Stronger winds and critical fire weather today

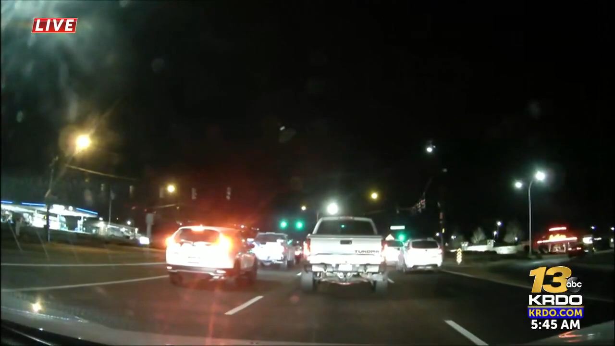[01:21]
this morning in our storm tracker vehicle that volume of traffic there fairly heavy in some of those intersections but no major accidents to report this morning let's do go down to the pueblo area right now this just popped onto the map a few seconds ago but